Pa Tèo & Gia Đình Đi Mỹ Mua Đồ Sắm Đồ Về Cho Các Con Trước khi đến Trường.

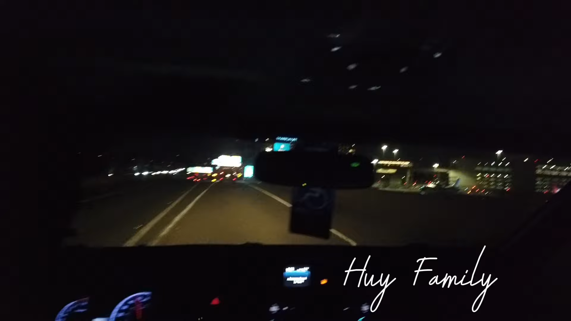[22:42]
Đây là sân bay San Francisco đây, đúng không chị? Đúng rồi. Sân bay về đêm, chuyến bay của chúng tôi là 10 giờ 50, tức giờ là 11 giờ đêm. Bây giờ đây là phi trường Grand Hyatt Hotel. Bây giờ anh hai với chị hai đưa cho hai anh em đi ra sân bay. Chắc hay hai từ ra đến chết. Không có kẹt ở đây hả? Ừ, không phải tên ló tao kẹt quá trời. Tên ló tóc.